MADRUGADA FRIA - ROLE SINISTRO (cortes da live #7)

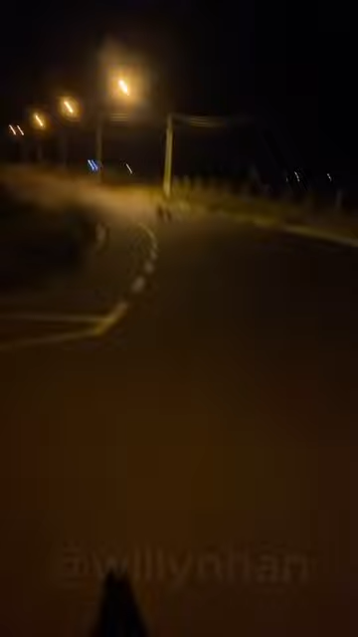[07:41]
Os cachorros vêm mesmo, tio. Sai, sai, sai, filho. Sai, agora eu vou correr atrás de vocês agora. Agora eu vou com vocês. Passa, passa, passa, passa. Cachorro forgado, corre atrás de mim, eu corro atrás deles,